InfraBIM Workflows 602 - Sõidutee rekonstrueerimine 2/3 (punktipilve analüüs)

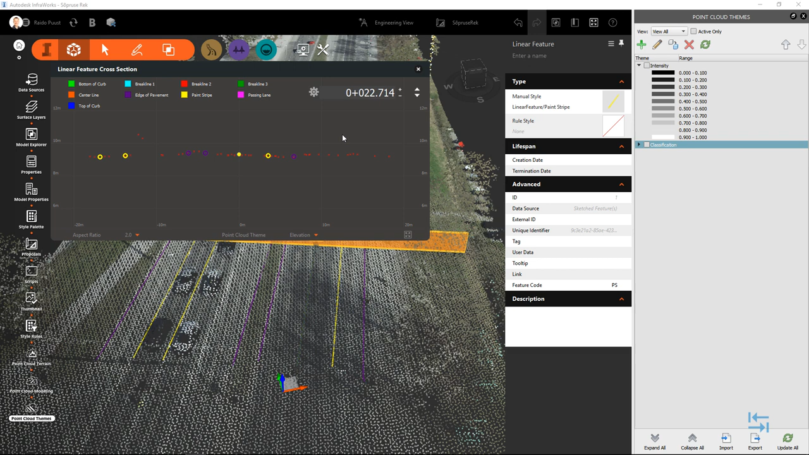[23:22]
Mõnevõra mugavamad see või teha siis, kui mul on joon valitud, sest sellisel juhul selle punkti puhul säidatakse siin see halljoon ja lihtsam kirida seda ülesse alla poole, aga saab hakkama ka muudmoodi ja kindlasti siis kontrollida ka horisontaalis uuesti üle. Lisaks, kui ma peaksin vajama näiteks lisada ühte lisapunkti sellele joonele täpsemalt järgida sõiduraja kulgemist, siis saan seda teha ka hiljem, ei pea koha alguses seda tegema, valin joone, seejärel teen joone peal paremad lõpsu ja ütlen add point. Ja kui ma peaksin soovima näiteks selliseid sujuvamaid jooni luua, näiteks on siin ära kivi puhul muu seda tehtud,